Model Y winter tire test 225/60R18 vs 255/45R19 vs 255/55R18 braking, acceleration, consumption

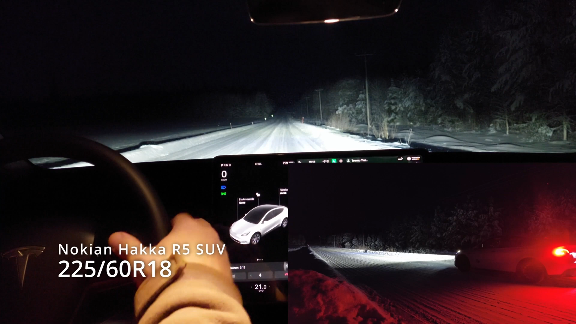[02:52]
Then we repeat in the afternoon as a sample measurement to see if the conditions on the road had changed and it had changed a lot so as you can see the accelerations are a little bit faster on the evening. It matches the Tesla tire size 14.2 seconds and in the braking its conditions are a little bit worse so it slides past
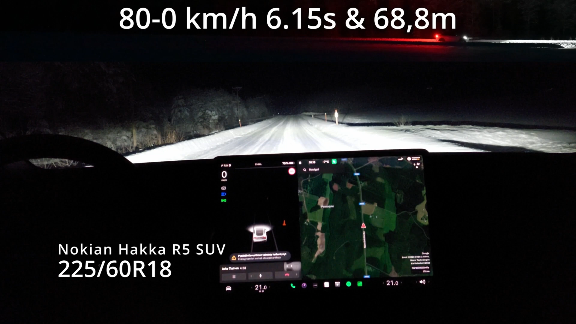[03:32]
for 6.15 seconds and 68.8 meters.